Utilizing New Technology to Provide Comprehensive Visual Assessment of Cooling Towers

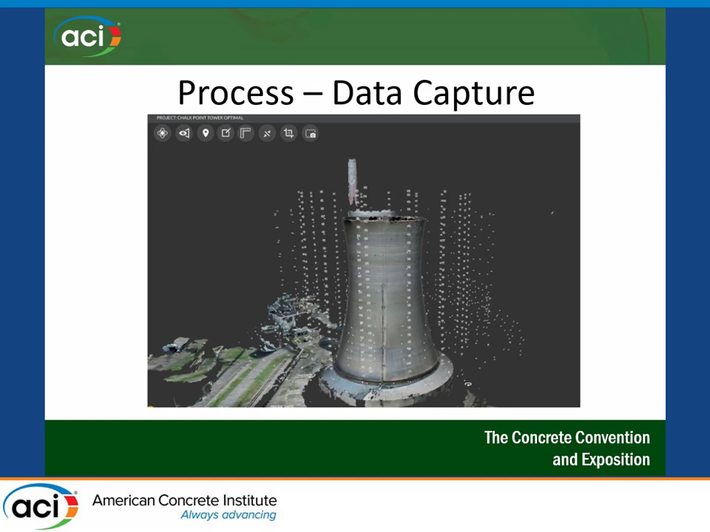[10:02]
So they are oriented north, south, east, west, they're oriented elevation-wise, and tagged to individual pictures. So essentially computer rendering behind the scenes combines those individual pictures into a 3D model, which creates ultimately a rendering that looks something like this.
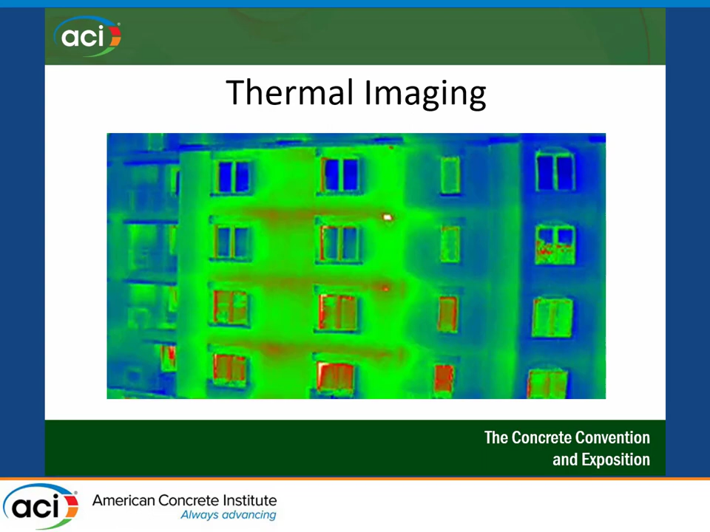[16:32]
A lot of times it carries a high resolution digital camera, could carry a thermocamera, so you can see perhaps insulation problems, moisture problems in a building facade. Same thing with a roof assessment. Leaky spots of roofs stand out really well just because of their heat retention properties.
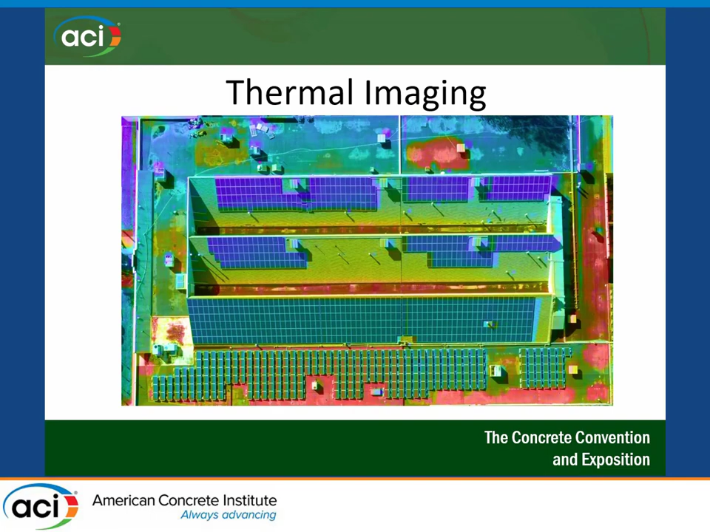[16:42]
And then roof measurements. One of the, we do, our company does roof repair,